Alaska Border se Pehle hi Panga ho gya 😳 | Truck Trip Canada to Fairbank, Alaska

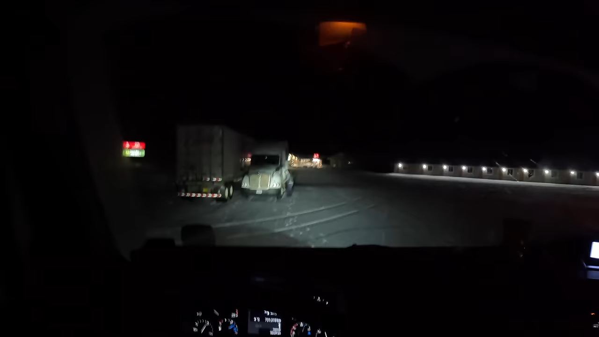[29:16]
ये भाई अपने कनाडा का ही है, इसका ट्रक बंद हो गया, बल्कि स्टार्ट नहीं हो रहा अभी, तो बूस्ट मांग रहा है, मैं सोया हुआ था,